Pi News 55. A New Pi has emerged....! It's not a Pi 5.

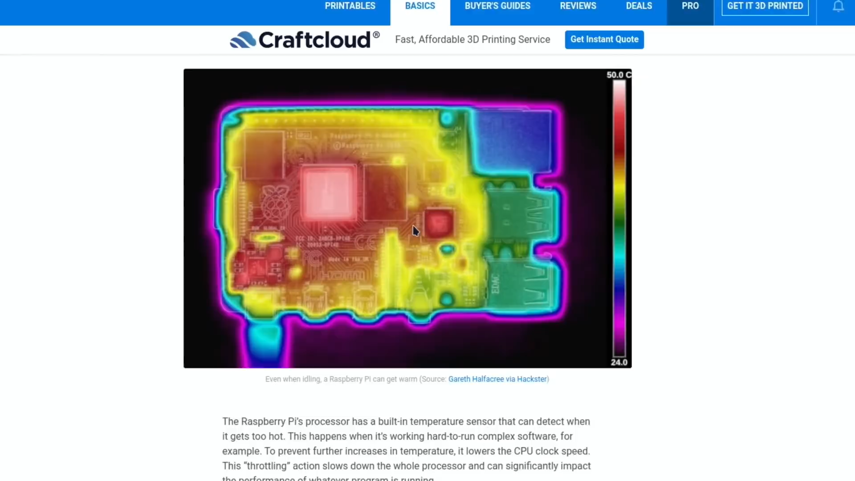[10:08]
On screen: scale top 50.0°C
this heat map see this one is hardly impacted at all I can't know which bit
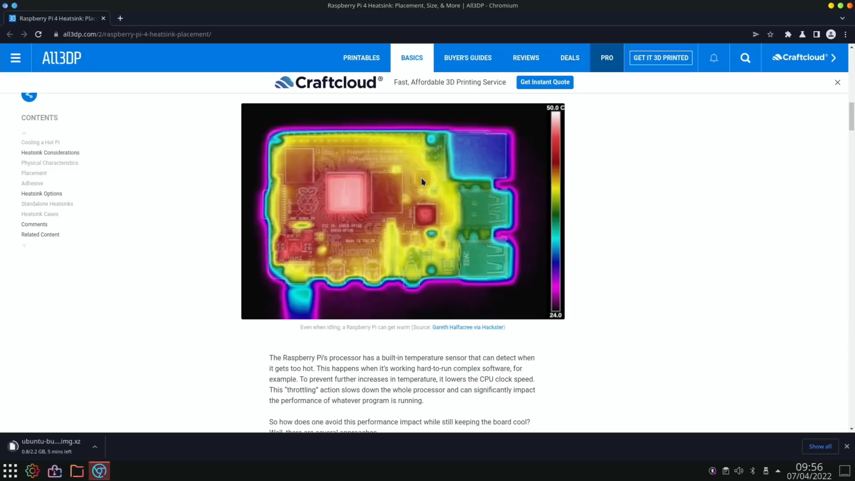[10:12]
On screen: scale top 50.0°C
this is but someone has no doubt tell me in the comments but you can see various different heat sinks in here